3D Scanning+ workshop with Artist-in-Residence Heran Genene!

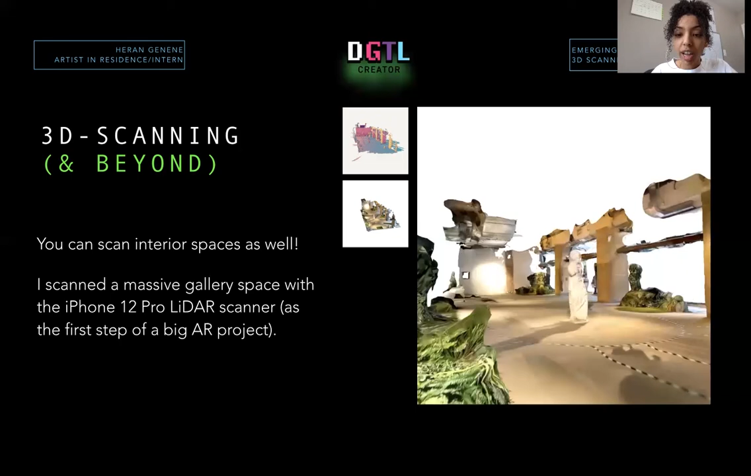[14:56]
That will obviously produce a scan of the interior of a space. Obviously, I'm talking about being indoors. So I did an artist in residency this past summer at Collision Gallery, trading floor.
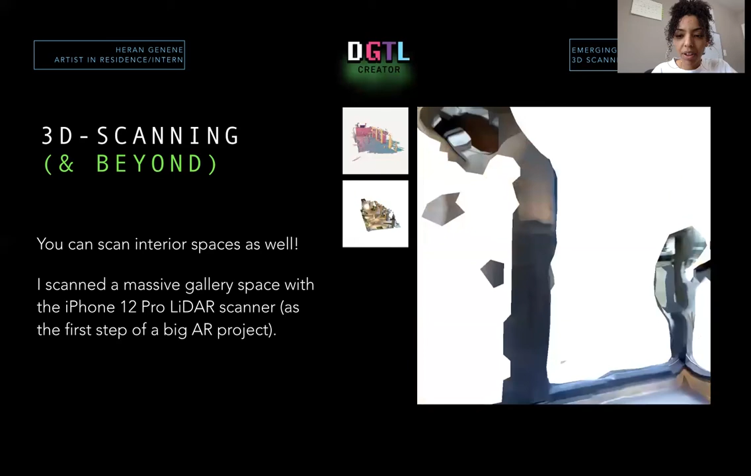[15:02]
And I thought that I wanted to create an immersive experience. And so I 3D scanned the entire space with my 12 Pro with the LiDAR scanning technology. And that's how it turned out. So it can get fun.
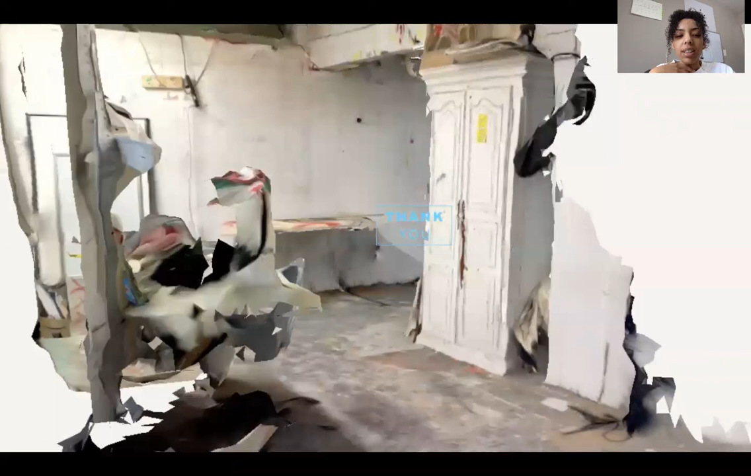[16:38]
This is the scan of my art studio.